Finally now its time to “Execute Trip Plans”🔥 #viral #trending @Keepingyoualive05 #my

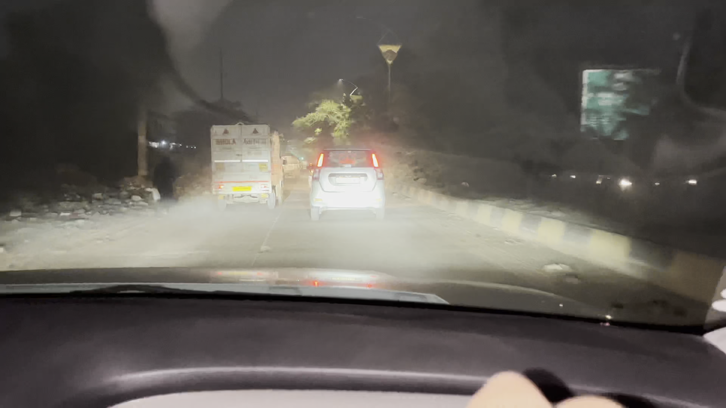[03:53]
वर्किंग डे में ना मतलब किसी भी टाइम आप आ जाओ रोड पे, सारी जनता आपको रोड पे ही मिलती है भाई। वर्किंग डे के अंदर ना भाई इतना ट्रैफिक रहता है ना भाई, बहुत ट्रैफिक रहता है,
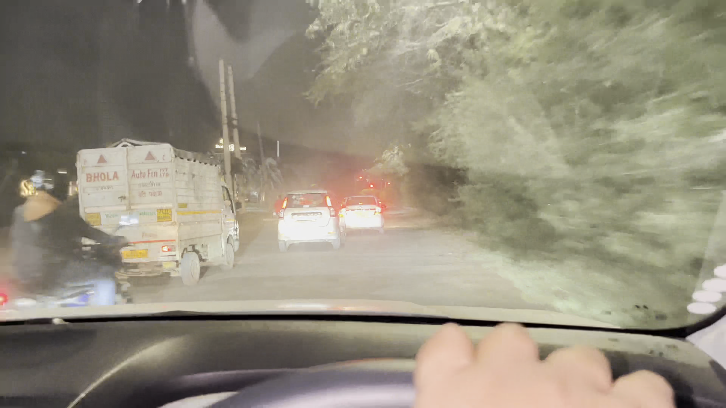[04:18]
या तो फिर इससे भी लेट होता है या इससे पहले होता है, बट फिर भी भाई इतना ट्रैफिक जाम है,
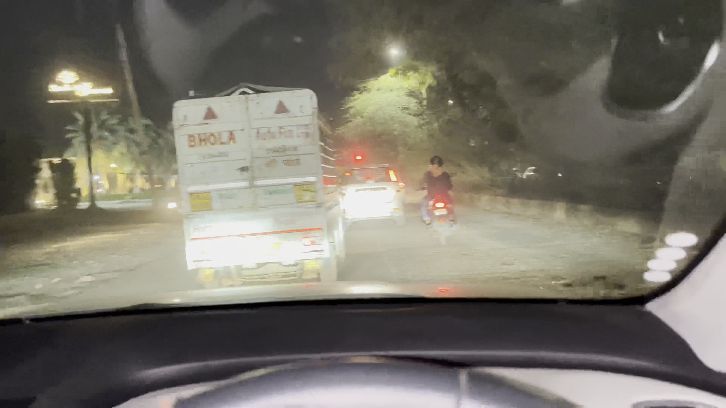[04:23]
देख रहे हो ये बिल्कुल भाई एंड टू एंड हम पहुँच चुके हैं। मतलब ऑलमोस्ट अब हमारे यहाँ से रेजिडेंस ज़्यादा दूर नहीं है, बट फिर भी देख रहे हो भाई फुल टू जैम है।
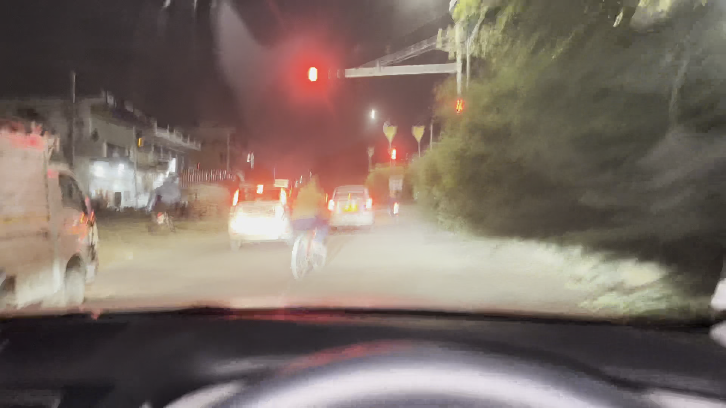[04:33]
ये अभी दिख रहा है आपको, लेकिन इसके आगे भी गाड़ियां हैं भाई।